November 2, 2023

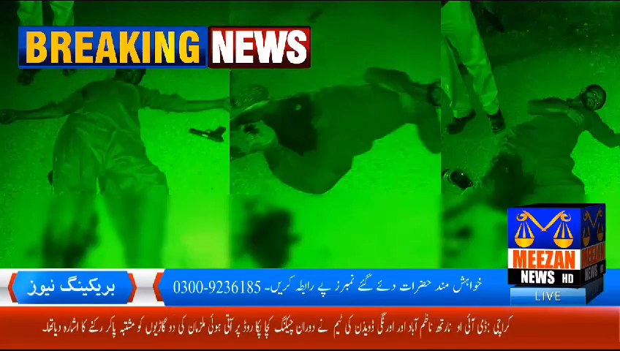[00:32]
کاروائی کے دوران سرجانی ٹاؤن کے علاقے سے چھینی گئی سوزوکی ہائی روپ اور دو پسٹول برامت کر لیے گئے ڈی آئی او نارتھ نازمباد اور انگی ٹریونچن کی ٹیم نے دورانے چیکنگ کچھا پکا روڈ پر آتی ہوئی ملزمان کی دو کاریوں کو مشتبہ پاکا رکھنے کا اشارہ دیا تھا دونوں بھاریوں میں موجود ملزمان نے گاڑیاں روکتے روکتے پولیس پارٹی پر اچانا کی فائرنگ شروع کر دی فائرنگ کے تبادلے کے بعد سوزوکی ہائی روپ میں سو بار گرفتار زکمی ملزمان کے نام راجہ ولد رحیم خان و عارف ولد یوسف معلوم ہوئے پولیس مقابلہ